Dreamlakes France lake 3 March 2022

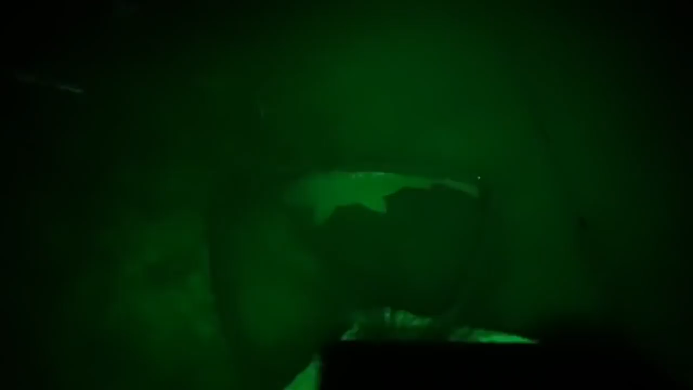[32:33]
4.15. It's Wednesday morning. Just had one.
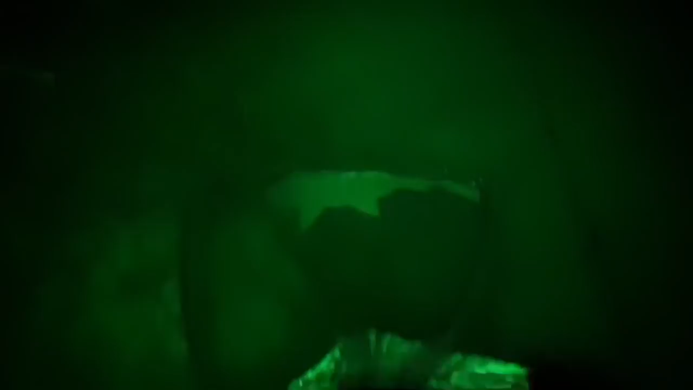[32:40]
It's not that big. I think it's only in the 20s.
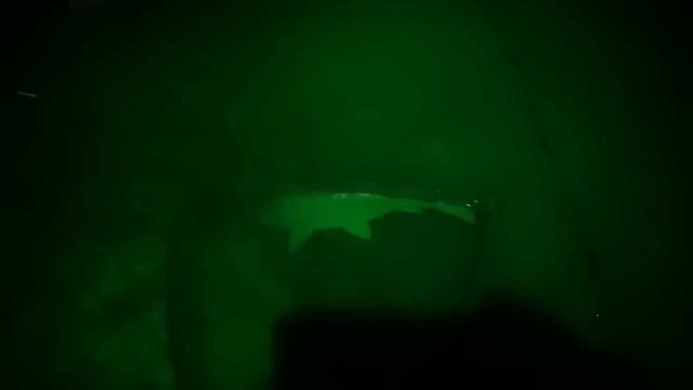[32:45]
I'll get it out. I'll get it out and have a look. But that's on the final on the middle rod.
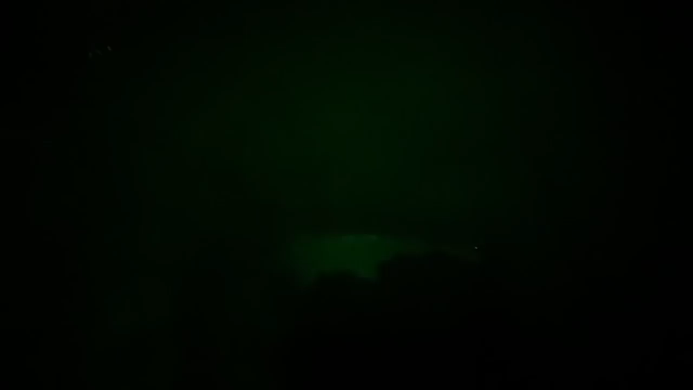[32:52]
On the long spot where Dave was fishing from peg two. I had to cut the bleeps.
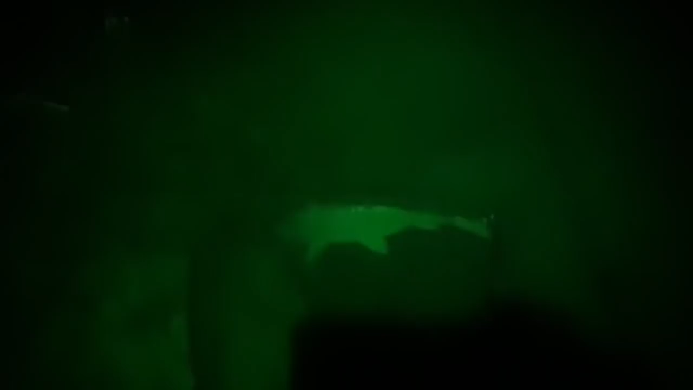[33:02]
And then just ripped off. Right. Get back to the sand.
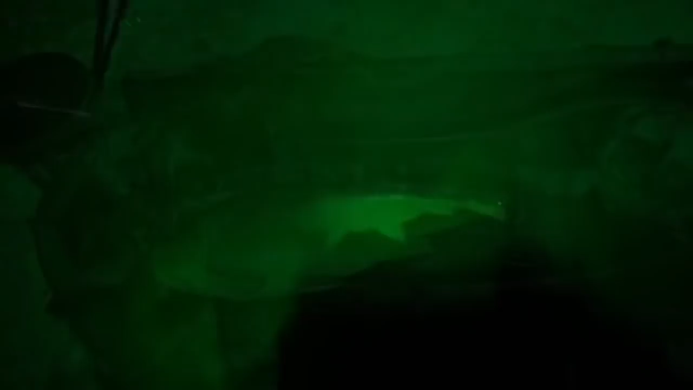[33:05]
Yeah. Yeah. Smallest. Smallest one we've had.
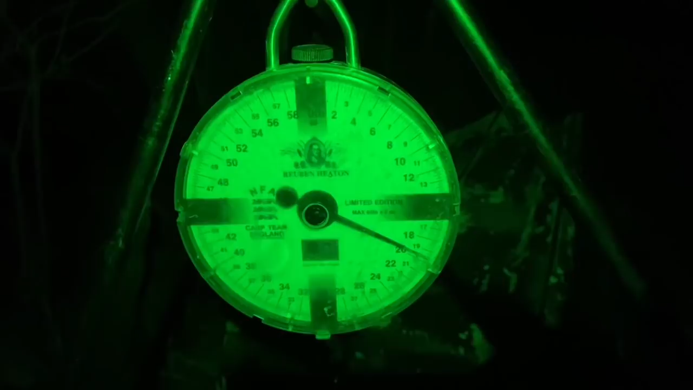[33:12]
I think. Just under 20 pounds. Just dragged it in. I didn't think it was a big one anyway.